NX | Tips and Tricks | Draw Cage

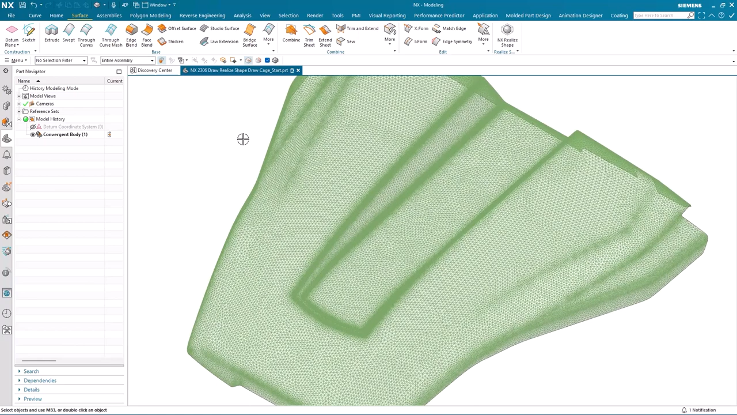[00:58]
And to give further visual assistance, I'm going to add facet body curvature to my display.
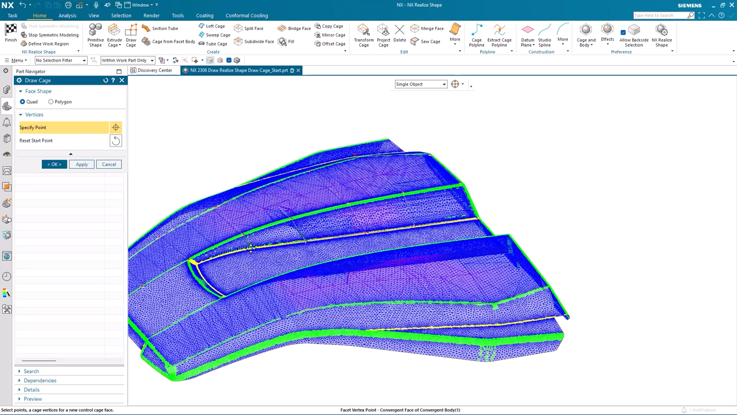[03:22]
it now recognizes the extent of that first face and the second face and third as we go through. So I'm only having to select one point on the bonnet for each individual face. And there we have that wall is now complete.
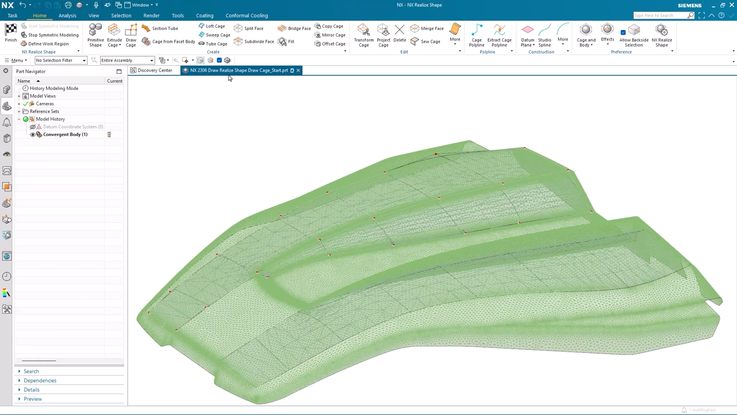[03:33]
You'll also notice that as I had symmetric modeling switched on, that the opposite wall was being created at exactly the same time.
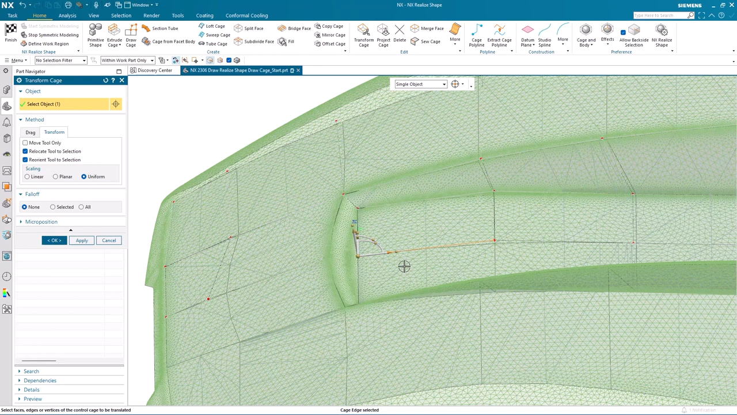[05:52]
And then we'll drag it in that direction. To closer fit the shape.